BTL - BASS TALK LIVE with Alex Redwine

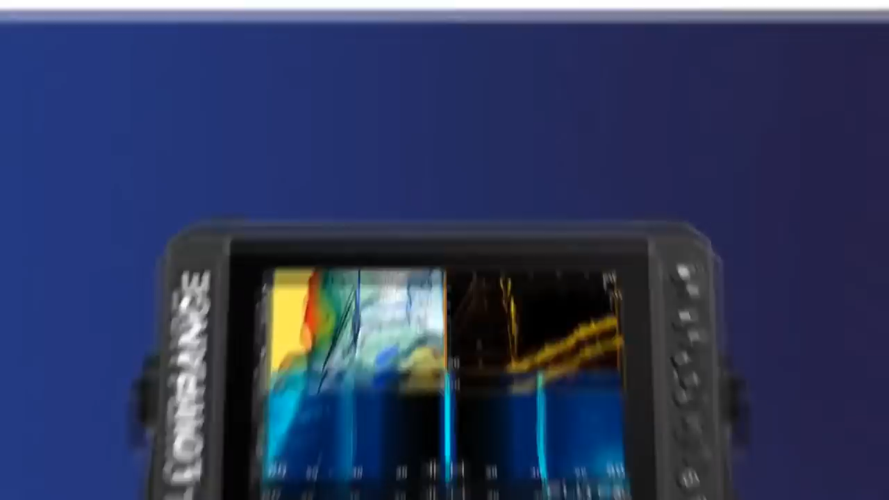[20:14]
DFS puts the full range of Lowrance fish finding tools at your fingertips. Find fish with active imaging 3-in-1 with Fish Reveal.
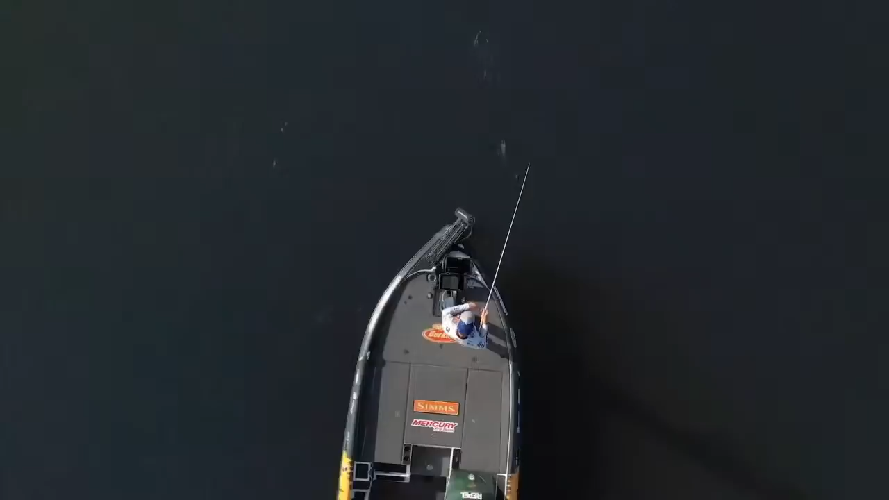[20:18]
Target fish with active target live sonar and watch fish react to your lure as it happens.
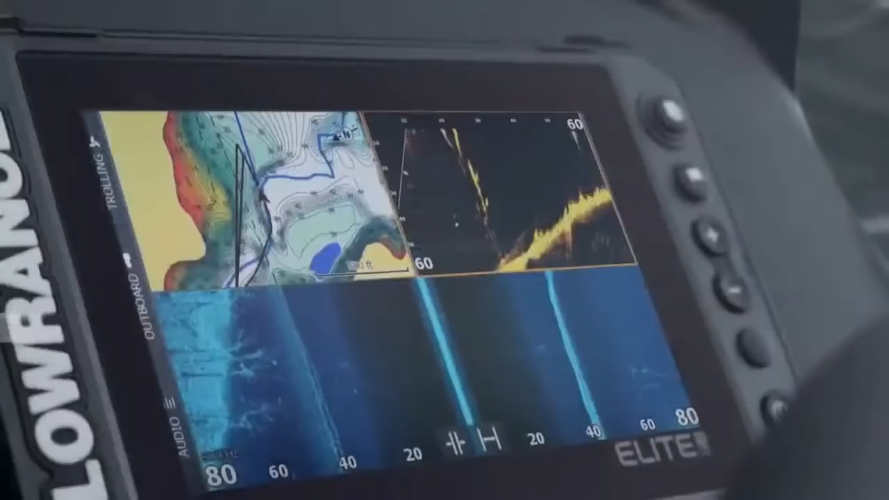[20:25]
Built-in C-Map contour plus charts make it easy to find key fishing areas. But best-in-class charts and powerful sonar is only the beginning.